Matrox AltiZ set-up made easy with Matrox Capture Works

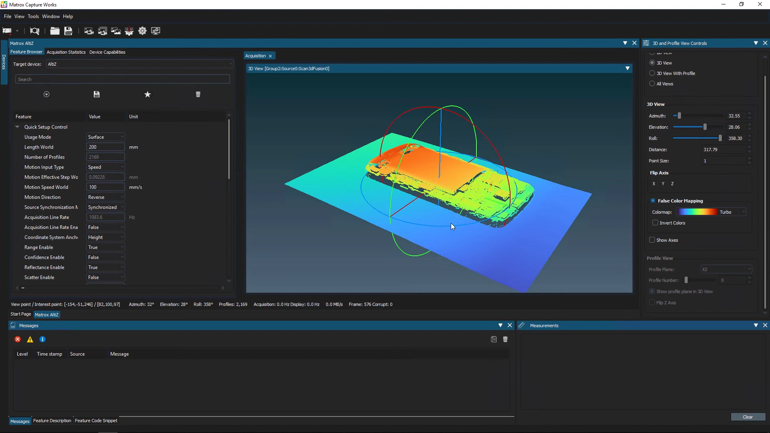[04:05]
3D view with profile lets users view the profile at an intersecting sliding plane. The measurement tool provides point markers to help users see and calculate the distance between two points. Point markers indicate where the measurement was made.